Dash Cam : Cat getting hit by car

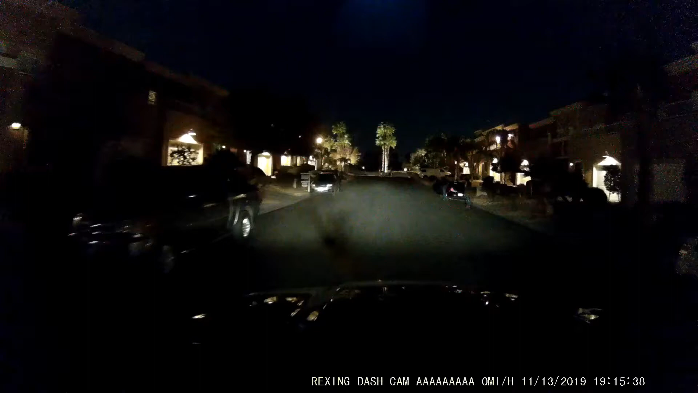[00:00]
Oh, these are some nice houses. You saw how big that garage was again? Yes. And that was a long driveway. Yeah, was it? Yeah. We have a long driveway. Yeah, but at the end of the road, it's gonna be long.